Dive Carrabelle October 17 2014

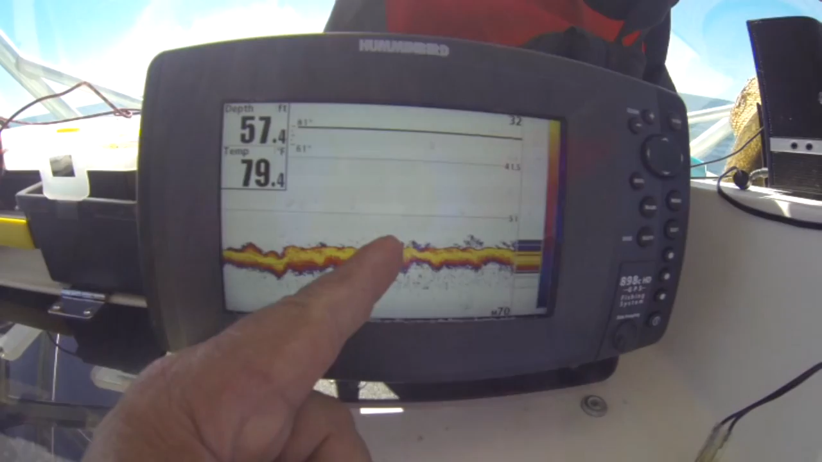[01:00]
On screen: depth 57.4 ft, water 79.4°F
there's the grouper, there's the hog fish. Snapper, yeah, a little lionfish, that little teeny dot.
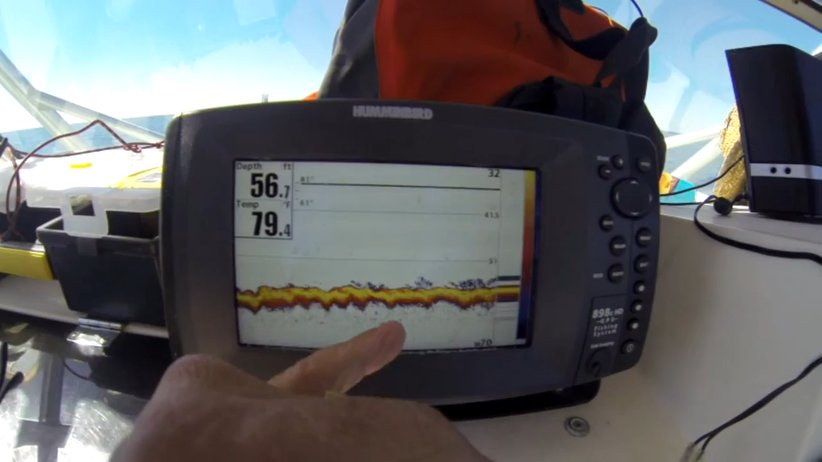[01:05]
On screen: depth 56.7 ft, water 79.4°F
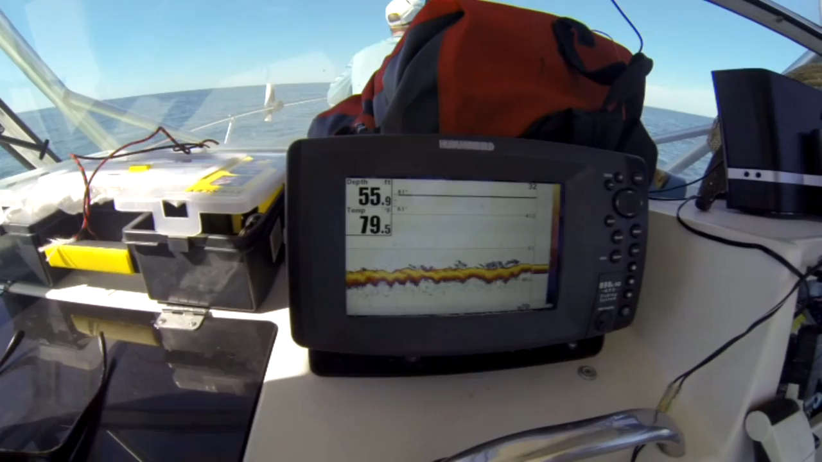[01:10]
On screen: depth 55.9 ft
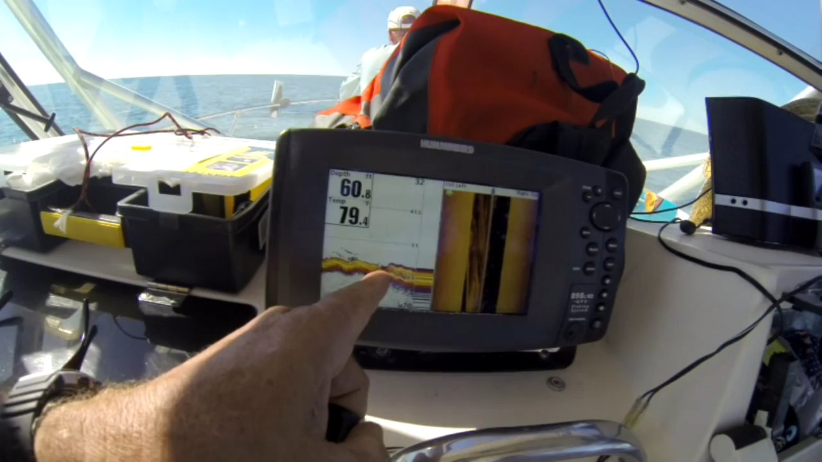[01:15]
Now there's rock, probably ledge, and you can see it on the side scan over to the left.
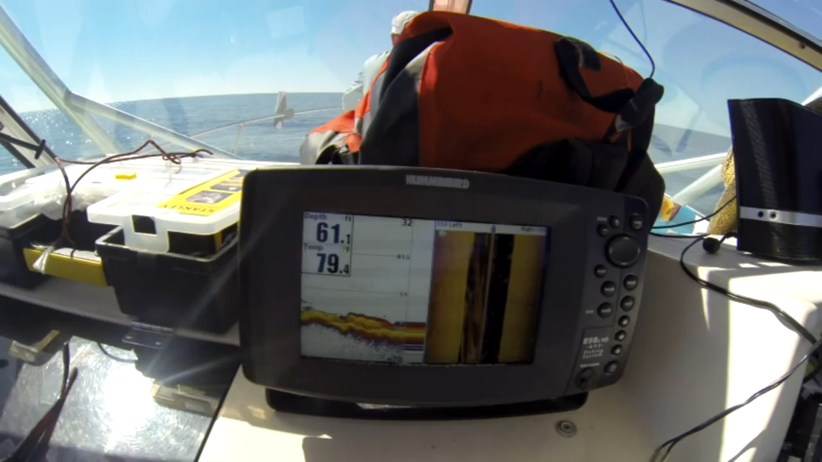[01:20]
And the right. And the right, yeah, it's back over there right too. That's good rock.
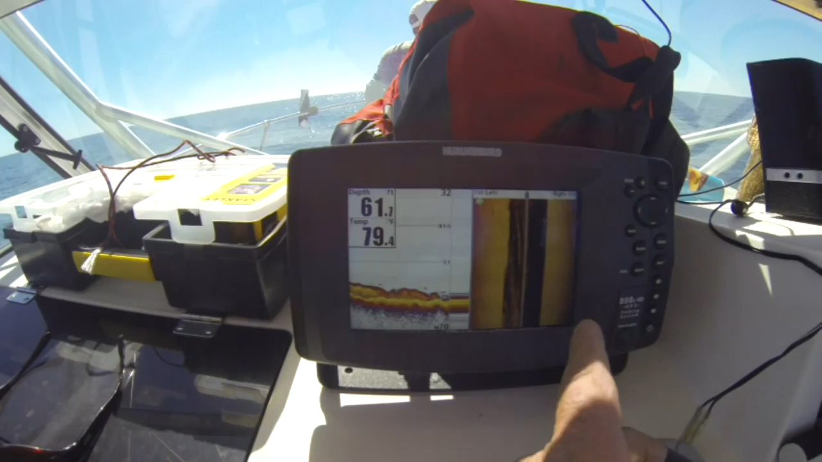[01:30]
On screen: depth 61.7 ft, water 79.4°F
Off to the left 50 feet.
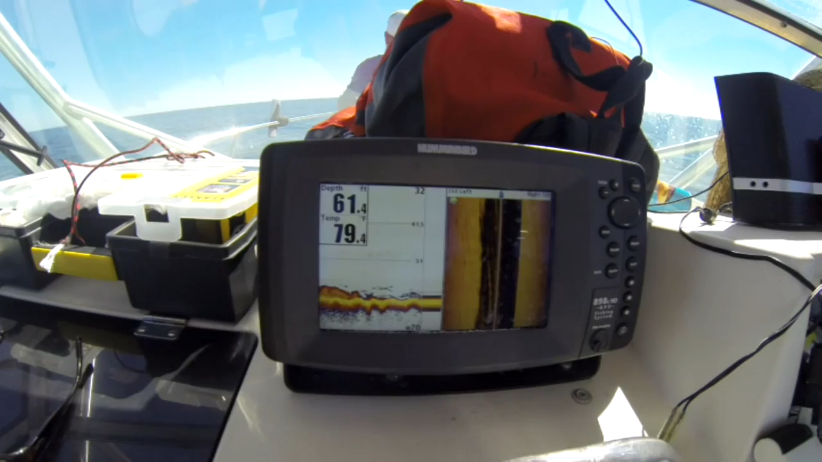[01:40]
All that stuff's rock. Raised up rock.